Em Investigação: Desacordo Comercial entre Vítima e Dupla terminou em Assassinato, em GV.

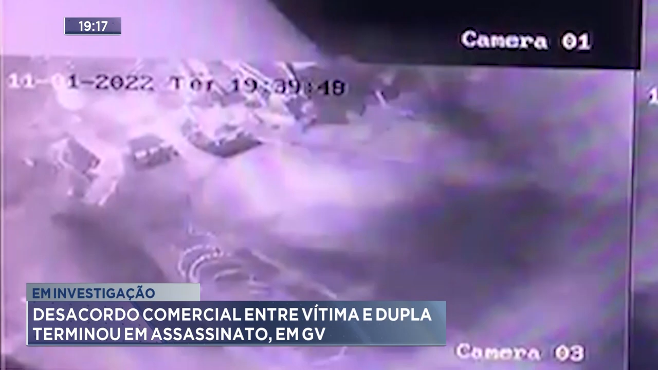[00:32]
o criminoso emparelhou o carro próximo à porta do motorista e atirou quatro vezes. A distância e a pouca luz prejudicou o foco das imagens.